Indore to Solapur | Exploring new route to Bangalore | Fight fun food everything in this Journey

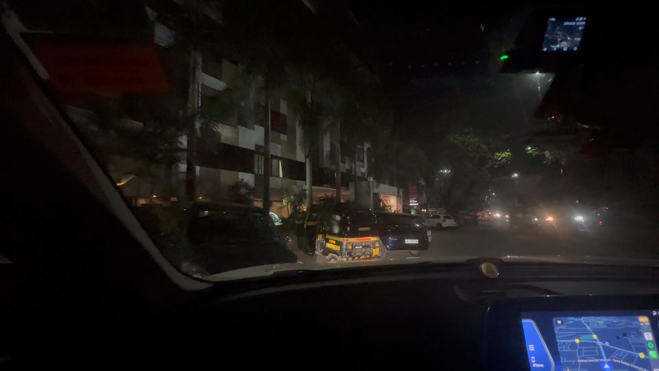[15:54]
चार होटल्स ढूंढने के बाद हमें ये एक एग्जीक्यूटिव होटल मिला है साईं प्रसाद,